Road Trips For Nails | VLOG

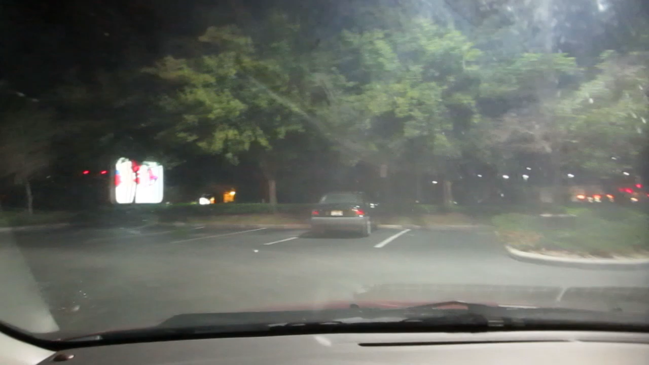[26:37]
see that sign it is a KFC and a Taco Bell and one I've never seen one of those